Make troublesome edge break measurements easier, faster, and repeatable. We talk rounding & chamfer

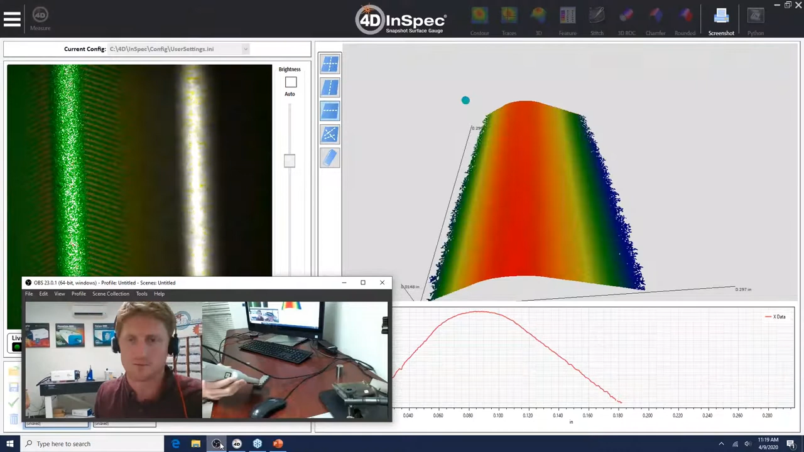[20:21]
Now give me, I'll go ahead and you're able to go back into your previously measured,
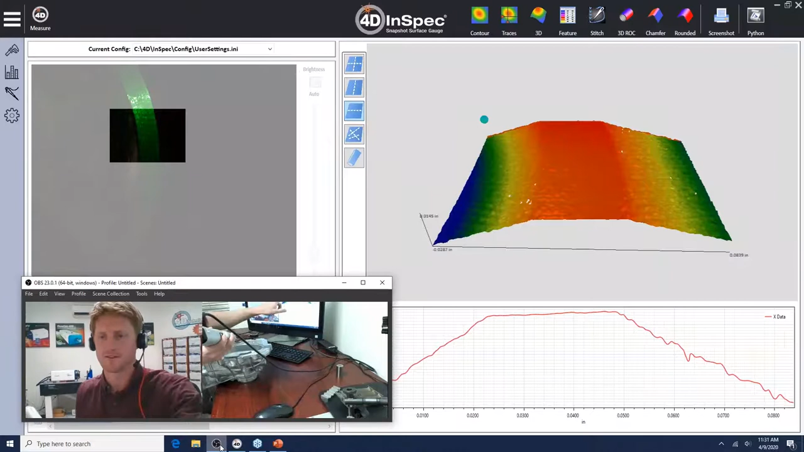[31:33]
So here we took a measurement on this part right here on this chamfered hole, and we can take a little cross section of that and get this 3D map of that surface with the three distinct planes of the chamfer right here, and we could put this into our chamfer analysis software and get our chamfer results just like that.
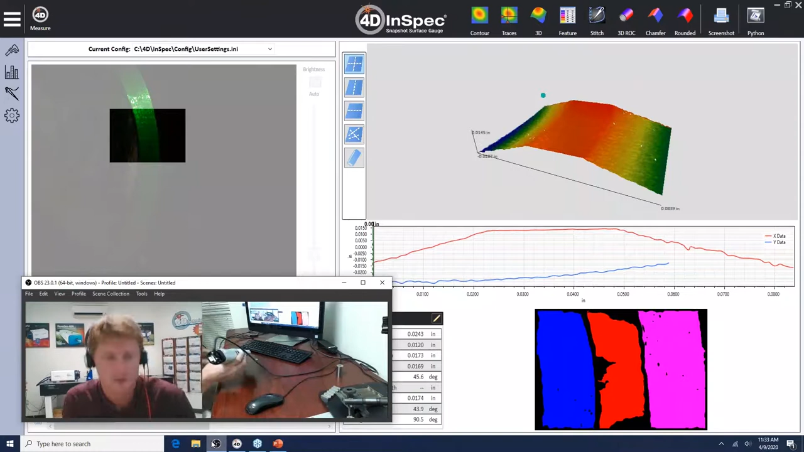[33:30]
And I could show the just on a 3D map of a simple coin.
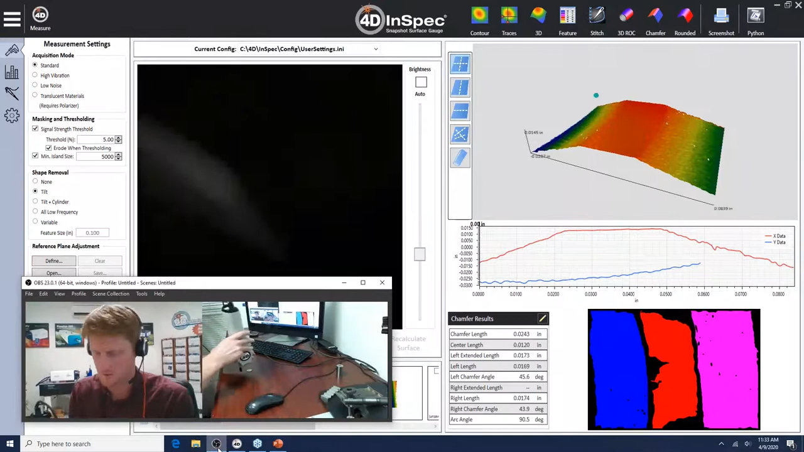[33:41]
I'll get it green in focus. So green means good.
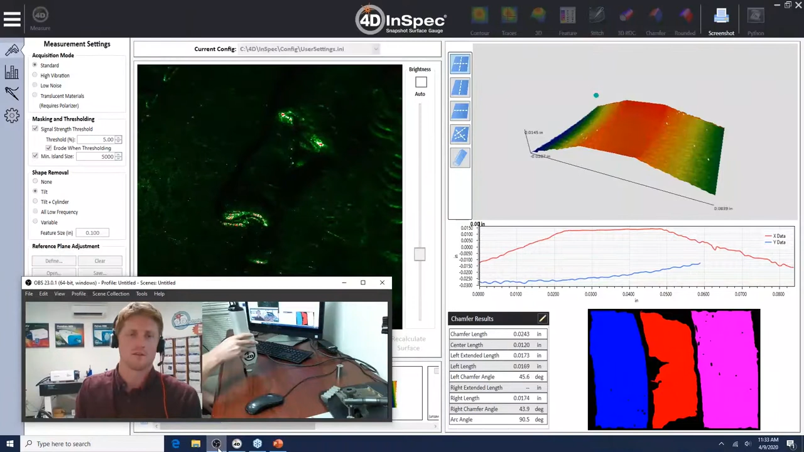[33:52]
And I'll take a measurement of that. I'll go ahead and get back to 3D. And so there's a measurement of this surface,
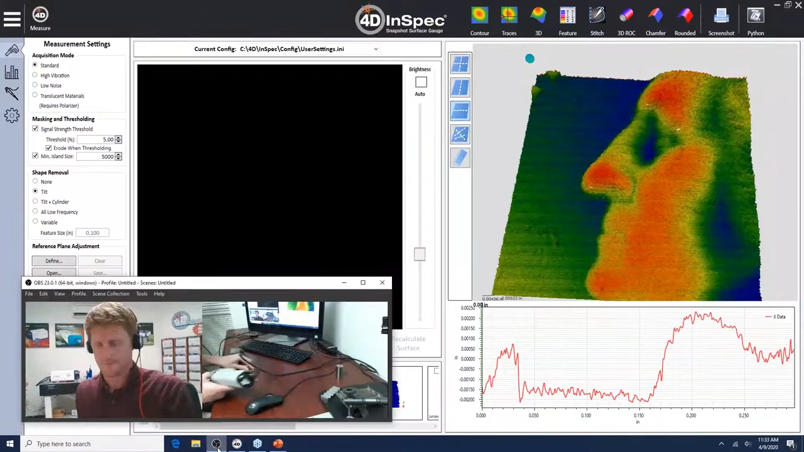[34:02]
of the surface of this quarter that I took just by pointing and clicking right at it. So it gives me the 3D map here of Mr. Washington. And with this 3D data, we're able to analyze chamfers and spot defects and defects. Say I wanted to know the height of that high material. Yeah. How would I, you know, say that was a, you know, something that was, you know,
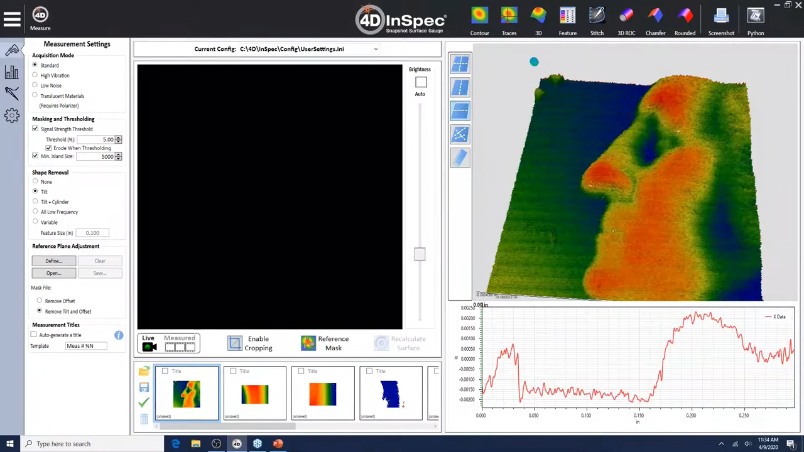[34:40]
thrown up by a defect and it has some raised material. How would I characterize that? Yeah. So there's a few ways to do this. We could do we go into the traces view of a measurement. If you want to know the difference in height between the base of this and
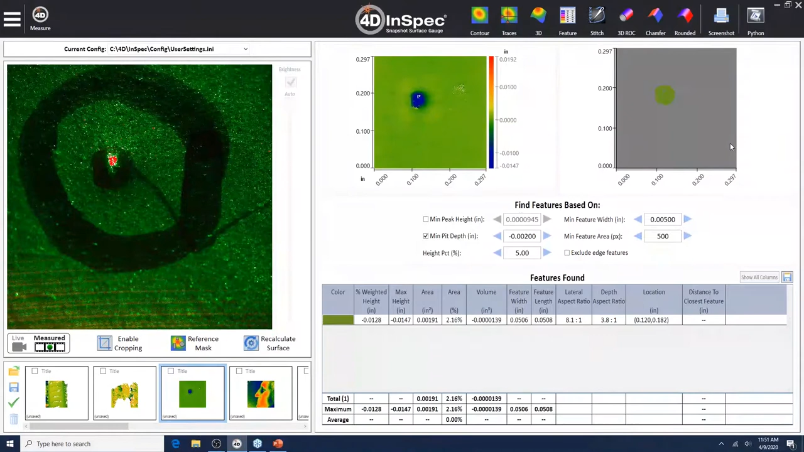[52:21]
Yeah, and while Kramer's getting that lined up, Joe, we should be able to measure the radius geometry almost anywhere. So be it the top of a cylinder or on a side,
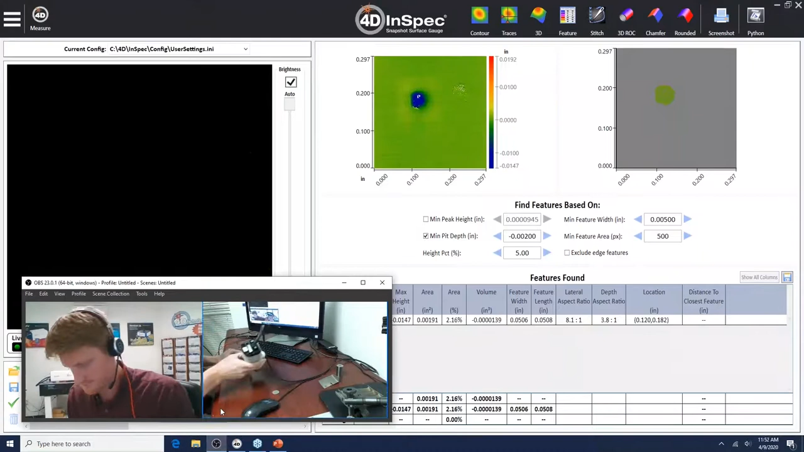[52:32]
as long as we have optical access, it doesn't really matter. Typically, as you see how Kramer measures edge break, coming at a 45 degree to the radius or chamfer surface that we're measuring.
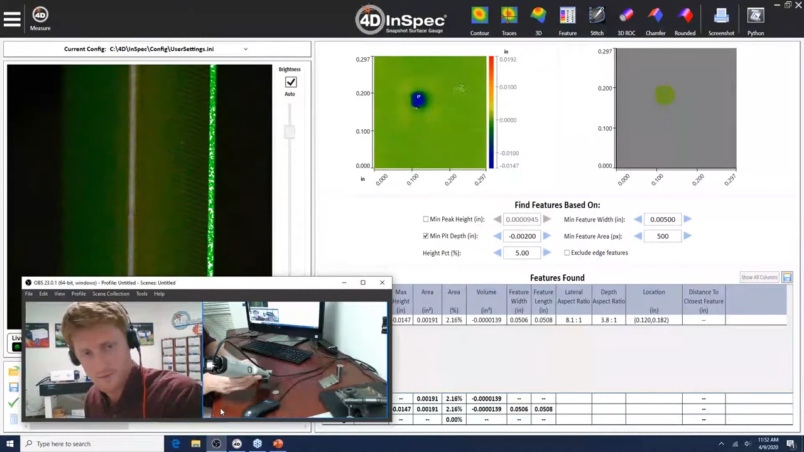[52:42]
And that means we get both of the sides and the chamfer radius all in a single measurement.
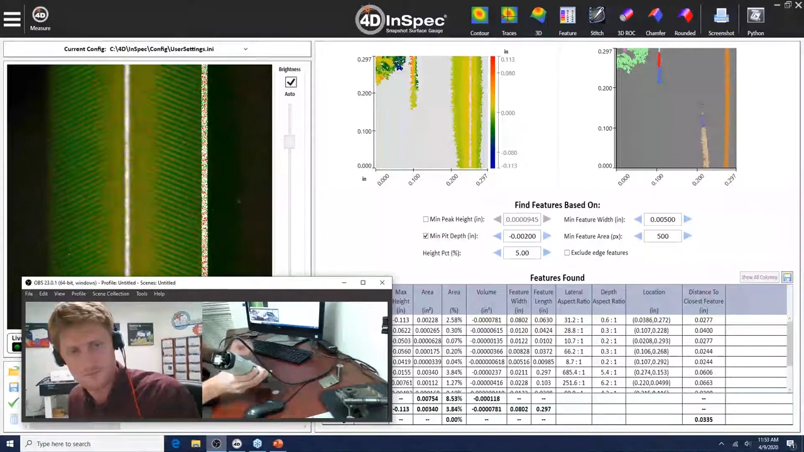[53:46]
So while Kramer's showing off actually doing these measurements handheld, typically for the measurements, we would actually have this mounted on a flexible arm so that you can have, kind of guaranteed alignment of the instrument to the part.